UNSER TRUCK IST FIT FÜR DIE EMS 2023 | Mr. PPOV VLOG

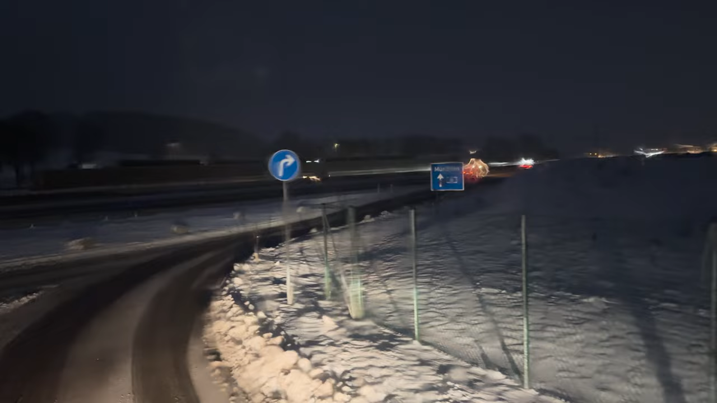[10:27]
Ja, aber es ist schon, wie der Brite sagen würde, Slivery. So. Die Straße ist schmierig und hat so einen leichten Schneefilm drauf.
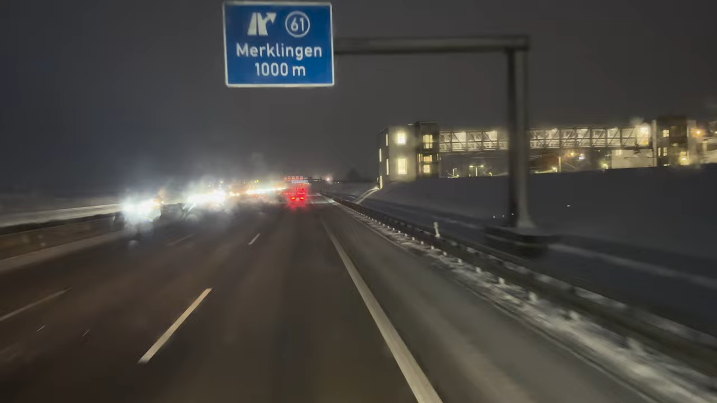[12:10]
So, ihr könnt sehen, wir fahren gerade an Märklingen vorbei. Also, Stuttgart haben wir hinter uns gelassen. Ging auch ganz gut mit dem Berufsverkehr. Ist nicht ganz so schlimm gewesen, wie ich es gedacht habe. Und, ja, nun bin ich mal sehr gespannt, was uns die nächsten 187 Kilometer noch erwartet. Mein Navi zeigt im Moment keine größeren Störungen auf der Strecke an. Das ist gut. Und ich glaube, der Winterdienst ist schon gut im Einsatz.